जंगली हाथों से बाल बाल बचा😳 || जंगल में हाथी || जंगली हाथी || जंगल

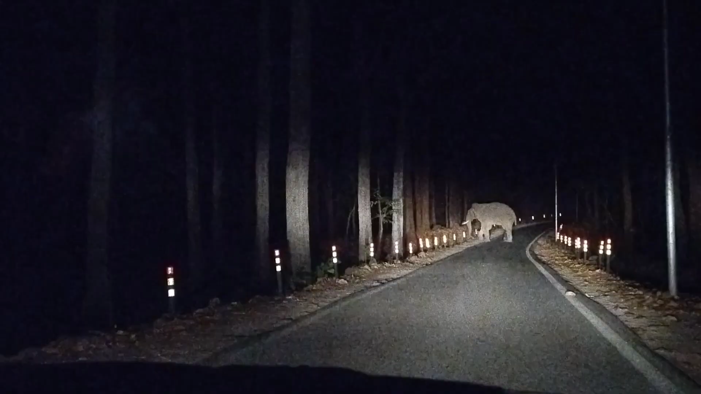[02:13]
जंगली हाती मेरे आगे से और बहुत ही खतरनाक और इधर से मुझे अगर अगर उसने मुझे देख लिया तो यह भाई सब कह रहे है कि पीछे जाओ परना बहुत